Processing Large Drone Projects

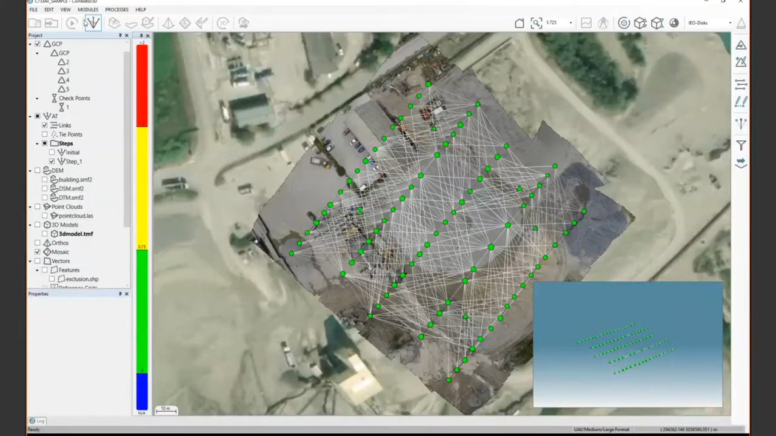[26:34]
our final terrain model is when you when you derive uh let's say your uh your your your uh surface model and then your terrain model from it you can you can use uh the dm expand the dm inspection tools which uh will basically ask you what uh what um basically what uh dm you want to use and what ground control points uh what ground control points you're using so you can by using your dtm and then your ground control points you can see if once the terrain model is extracted while your ground control point still fits uh your
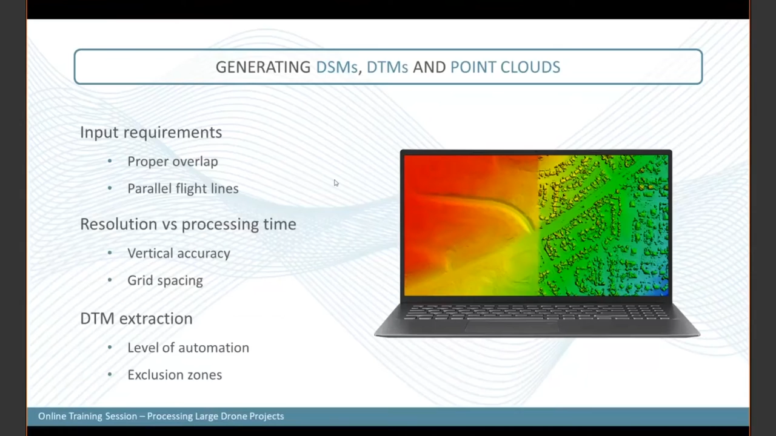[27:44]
editing or our need needs to be done on the overall um on the overall terrain model uh terrain model also uh one thing i haven't uh i haven't said is if you want to run smaller section of your of your project so let's say you've run your 80 on your full project but you want to make some tests on smaller section you can always disable some images in in your project tree so you can select a complete flight line like this and then use the disable flight line and you can see that those flight line will become grayed out so once i'm going to launch the the dsm or the dtm extraction or even the
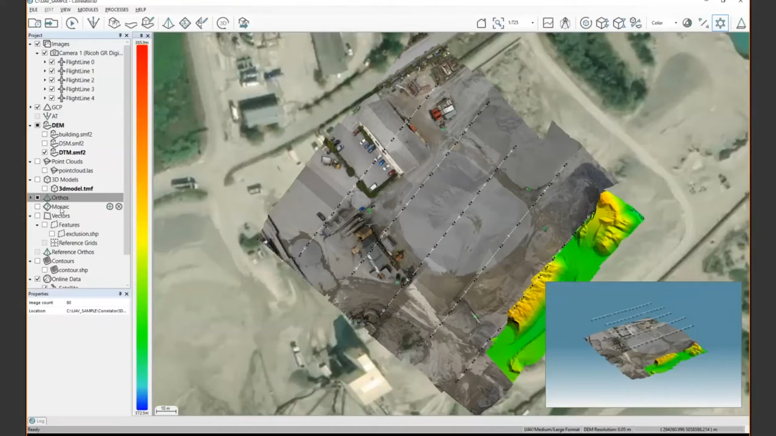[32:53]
mosaic parts uh it's it's probably going to help uh managing the the the the gui if you want to if you want to load a big amount of of orto's so that's one way uh you can you can you can take a look at it
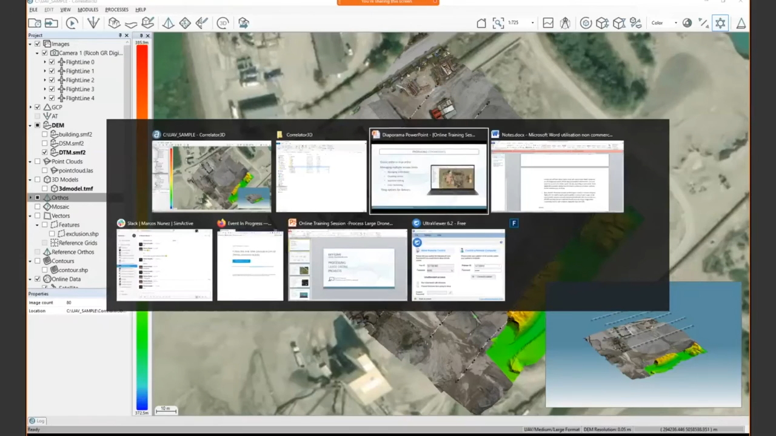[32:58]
um also if you want uh as i've shown for the uh for the flight line you can disable individual orto uh
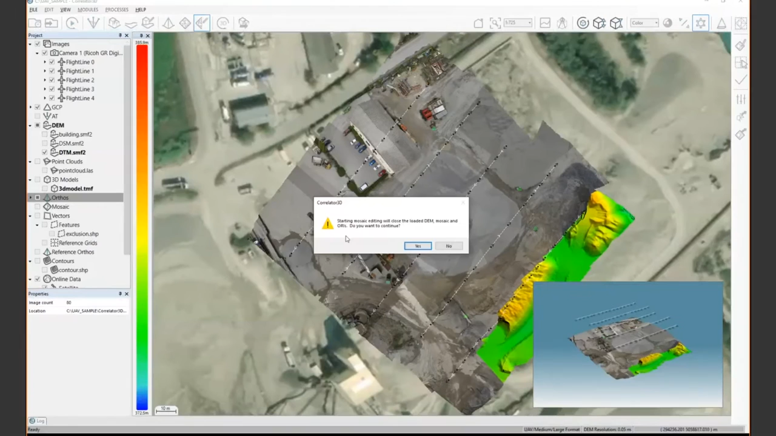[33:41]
so once you once you make sure that you have a good mosaic you can you can pan through your mosaic here and then make sure that